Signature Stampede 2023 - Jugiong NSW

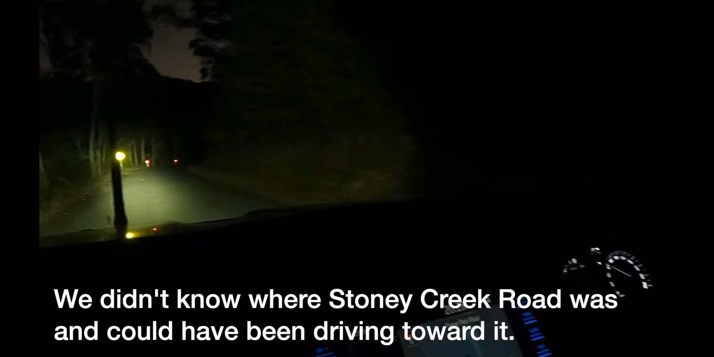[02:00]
It's dark. I don't know where we're going to go. I don't know how bad it is. Which way to go?
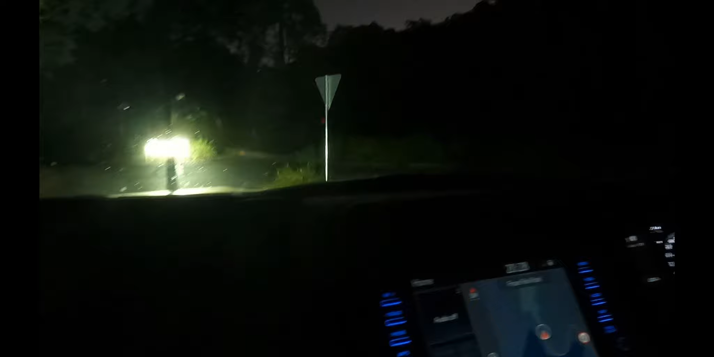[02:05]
I think we need to go up that way.
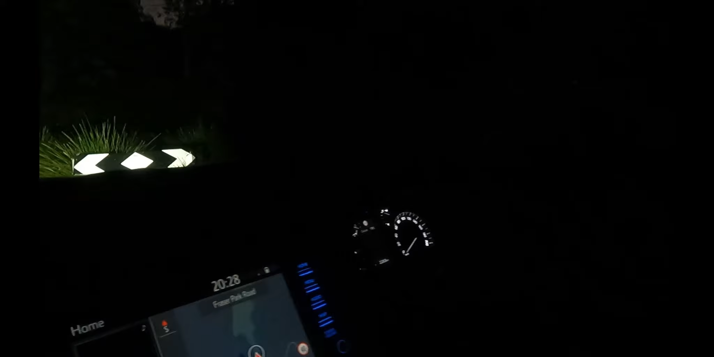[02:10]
It just beeped and now we're trying to get out.
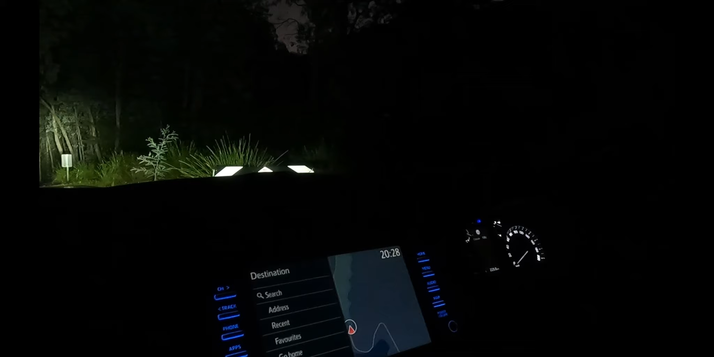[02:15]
Problem is we didn't actually take notice of how we come in, so now we've got to figure out how to get out.